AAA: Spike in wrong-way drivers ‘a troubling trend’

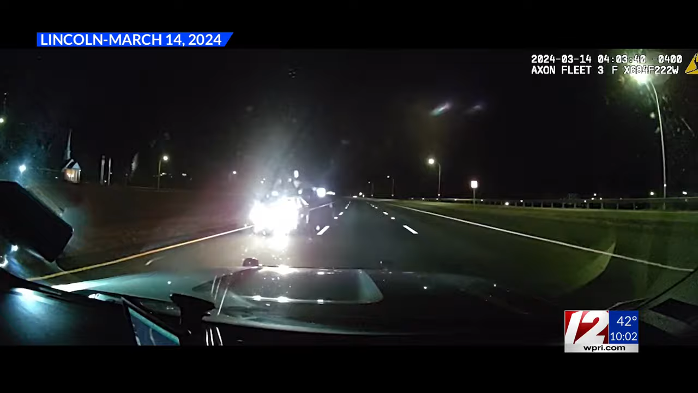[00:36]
Dashcam video from Rhode Island State Police shows one of the handful of wrong-way driving incidents local authorities have responded to in recent months.